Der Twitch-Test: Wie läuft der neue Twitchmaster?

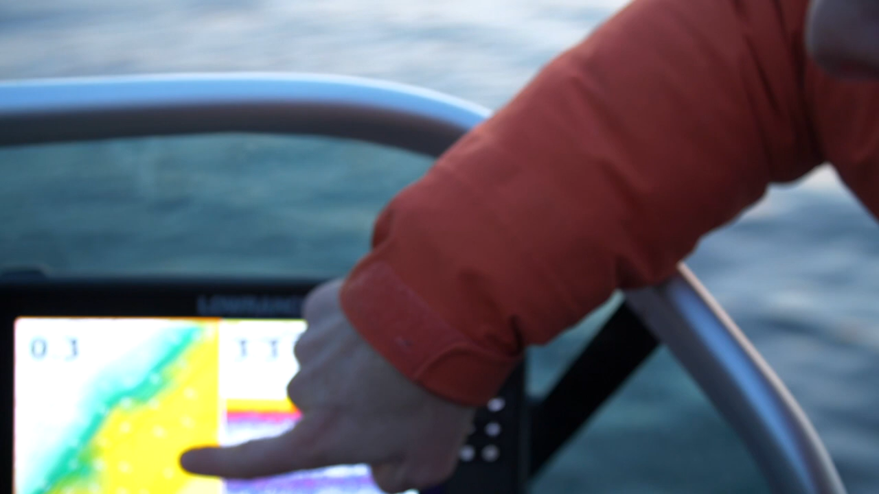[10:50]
Und eigentlich, laut Navionics-Karte, ist die Scharkante hier einfach nur durchgängig.
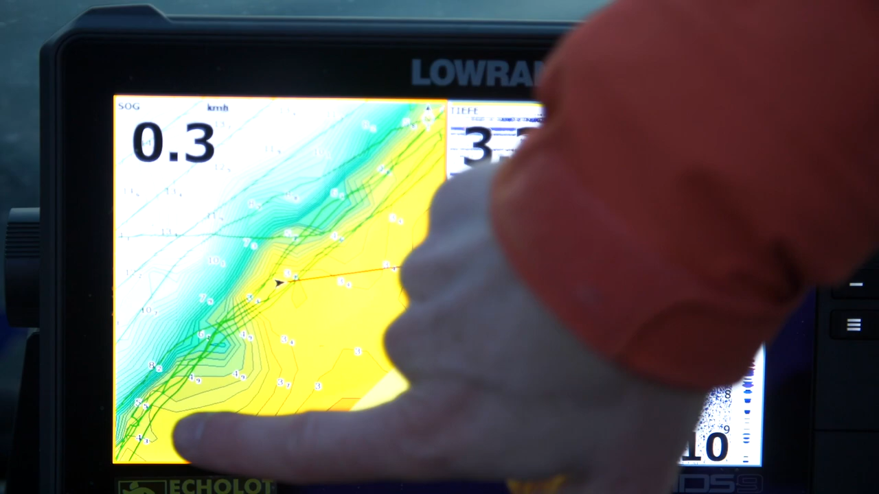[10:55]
On screen: speed 0.3 km/h
Fällt es also durchgängig gerade ab. Da könnte man meinen, das ist eine Linie. Das ist aber nicht so. In Wirklichkeit sieht man hier ganz gut, wo wir jetzt gerade stehen, dass hier unter Wasser so eine kleine Nase rausläuft.
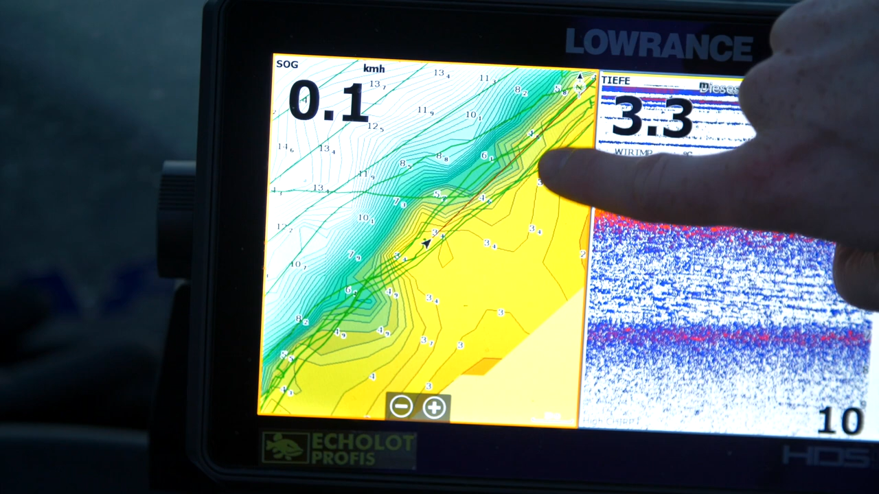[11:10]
On screen: speed 0.1 km/h
Das heißt, davor und dahinter ist es etwas tiefer und da läuft sowas, ja, ist ja kein richtiges Plateau, aber ein kleiner Rücken raus. Der ist echt nur klein. Also sieht das hier, das sind nur 20 Meter in der Breite und läuft aber ein bisschen weiter raus. Und auf diesem Punkt haben wir schon mehr gute Fische gefangen, also auch schon großen Hecht und andere Barsche. Das ist ganz markant, das finden die Fische auf jeden Fall. Und sowas, auf so Kleinigkeiten, da sollte man drauf achten, sich die entweder selbst kartografieren oder...
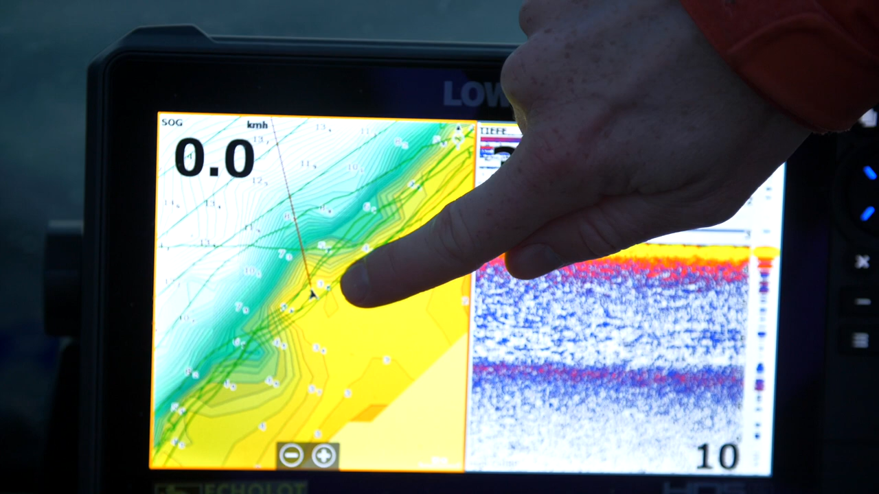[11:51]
On screen: speed 0.0 km/h
Man merkt es auch, wenn man angeln geht, also auch als Uferangler merkt man das, wenn man hier immer so Spuren wirft, dass es da weiter draußen dann noch ein bisschen flacher ist. Ich habe die Ankerfunktion aktiviert, als wir den Fisch im Drill hatten und der Barsch hat also hier dann mitten auf dem Flachen gebissen. Also aber immer wieder in dieser Nähe dieses Plateaus. So, der Tag geht zu Ende.